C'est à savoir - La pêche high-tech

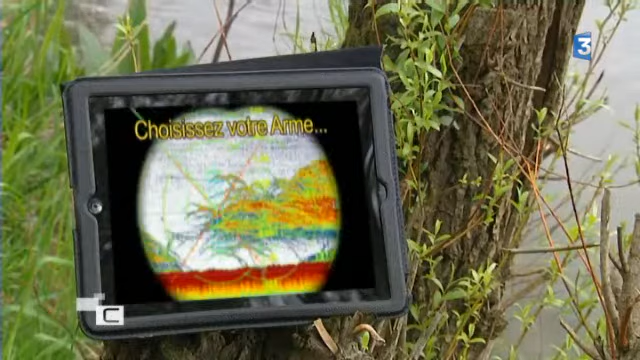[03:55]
Notamment, il y a des nouveaux procédés maintenant en s'adimagine, où ça vous fait carrément des scanners, entre guillemets.
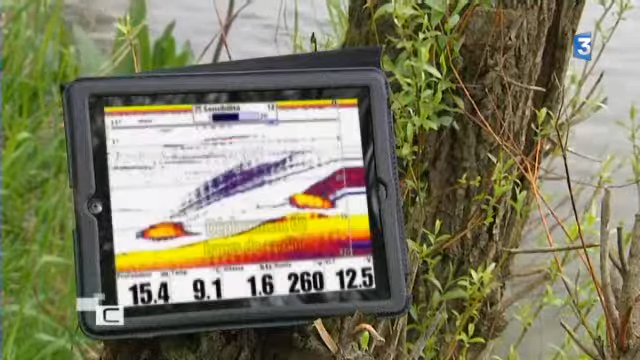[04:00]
Et vous pouvez deviner donc la nature des fonds, les arbres immergés,
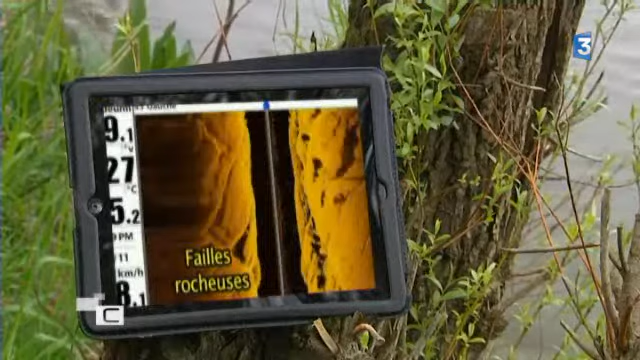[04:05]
vraiment voir, je ne dirais pas comme si vous regardiez dans l'eau,